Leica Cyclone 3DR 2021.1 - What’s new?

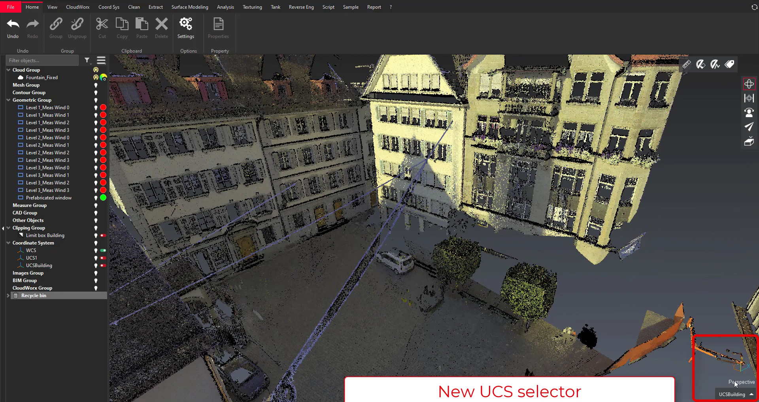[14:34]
i will focus on a building so i prepared a project and
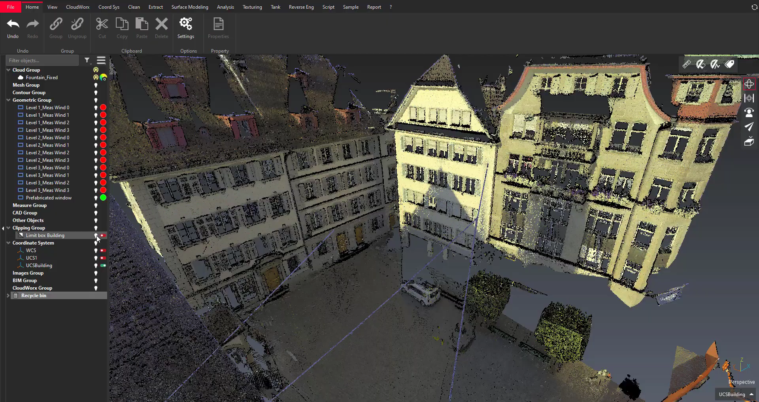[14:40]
what i want to do is a renovation of the facade of this building so i'm using
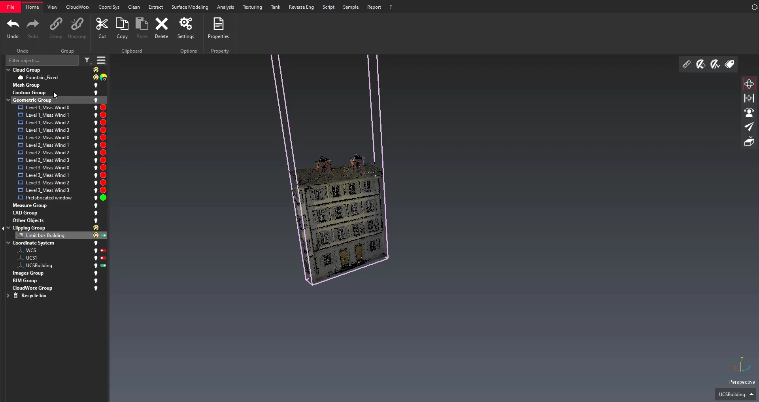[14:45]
the limit box and i extracted rectangles that
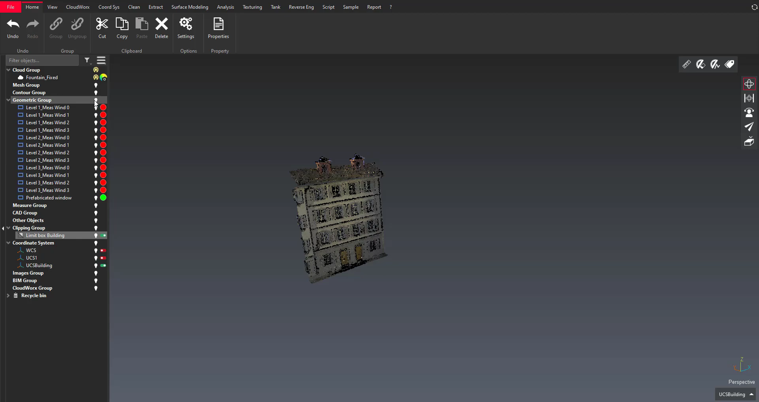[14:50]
represent the the window holes that i want to to to use for my project and so i can easily select the
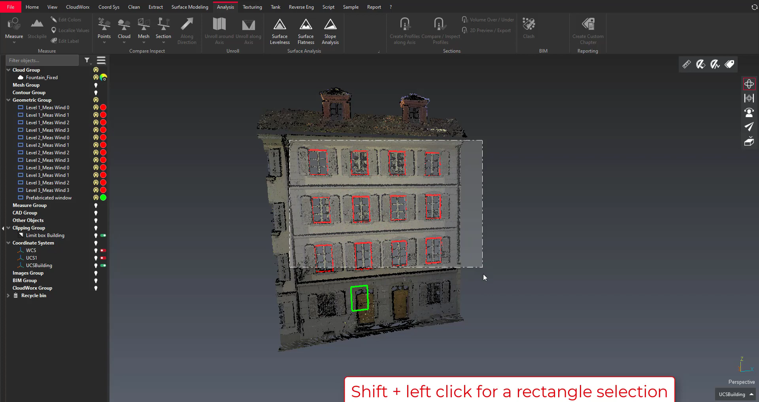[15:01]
the group of rectangles and i'm going to use the new feature so
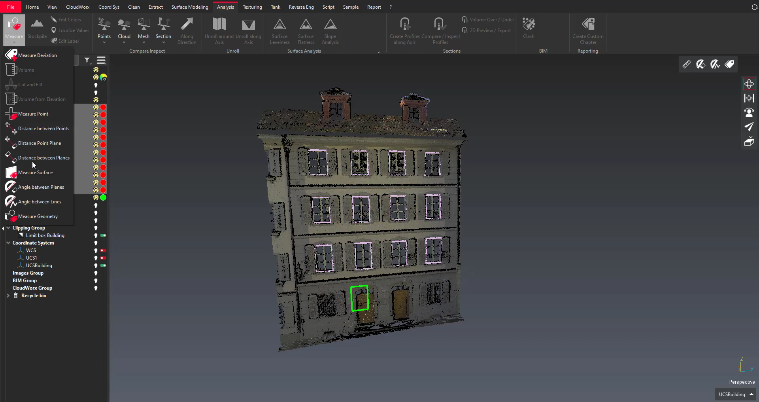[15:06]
measure geometry in analysis menu in order to create my labels
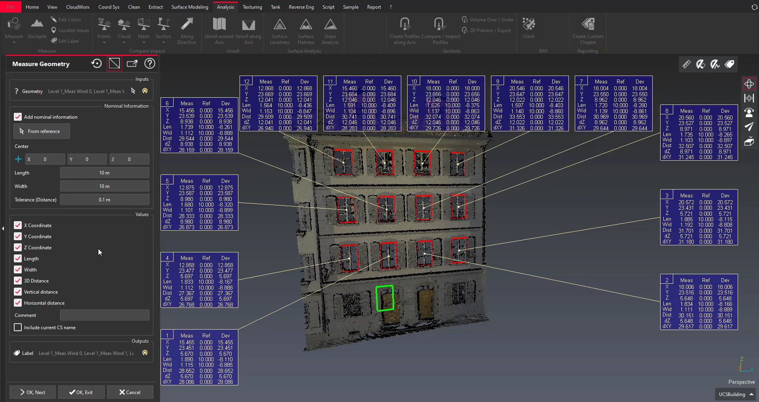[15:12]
so you can see that i can add or not many information in my labels and i can compare to a reference
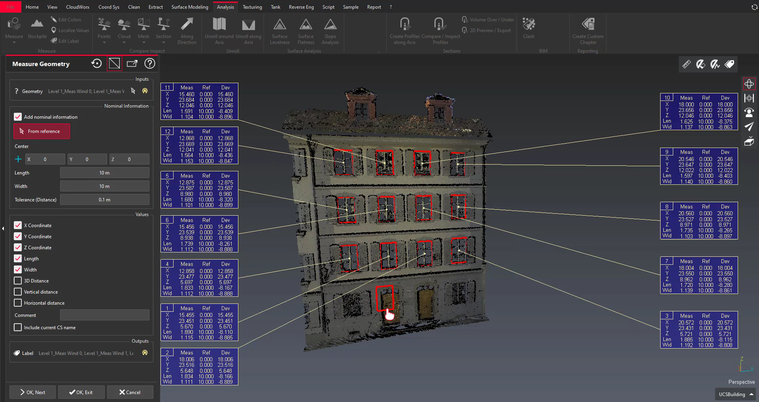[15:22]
rectangle so this command also works for other kind of
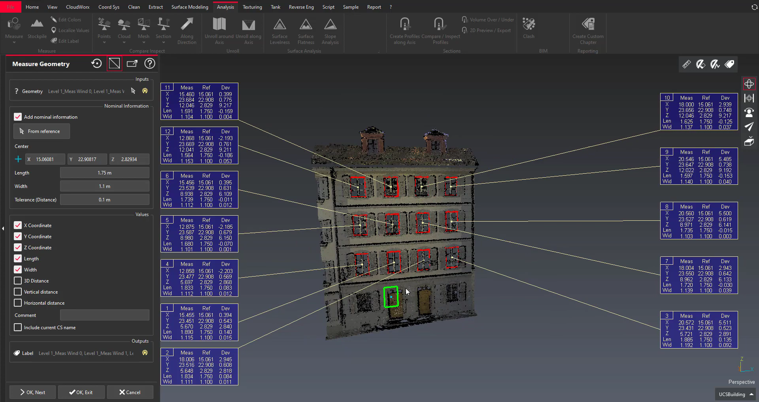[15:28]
geometries and it was very fast to create a one label
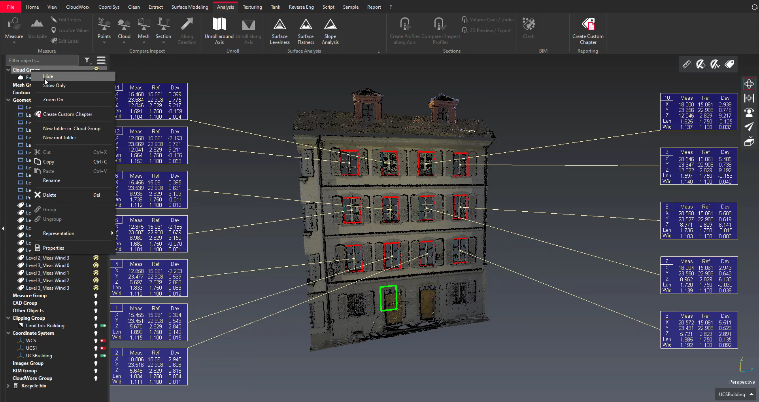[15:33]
there are a rectangle with all the measure and reference information and now what i want to do is creating reports and i'm using the create custom chapter feature to create a custom uh report chapter and what i would like is
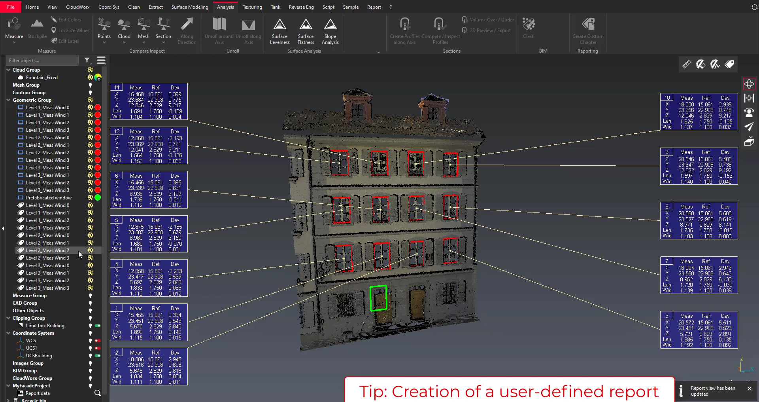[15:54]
a nice view set and also all the values from my measure geometry
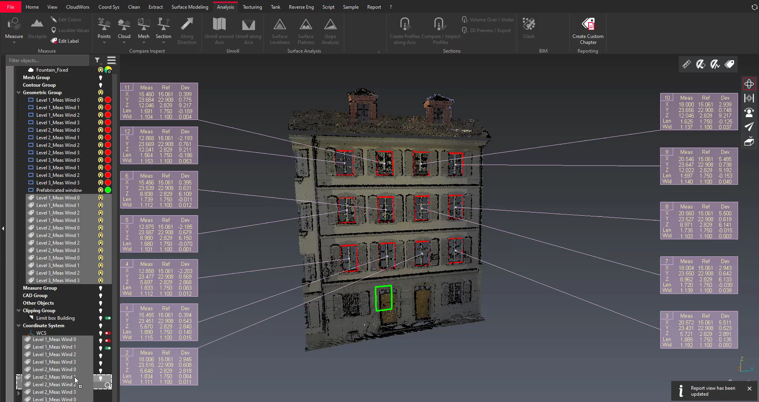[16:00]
analysis and so with a very quick drag and drop i
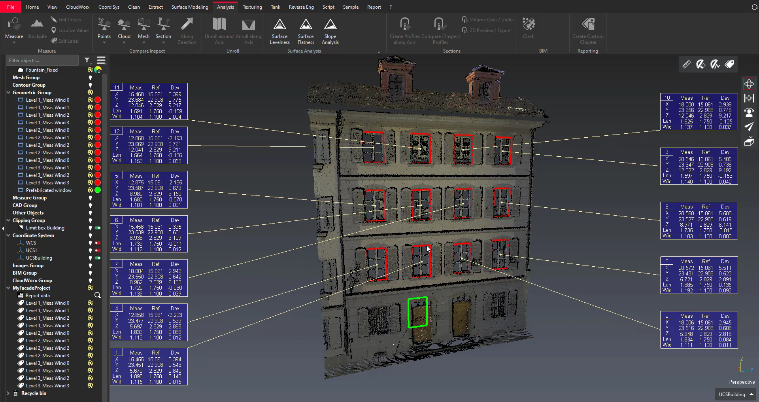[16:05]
managed to gather all the data in one folder and i'm switching to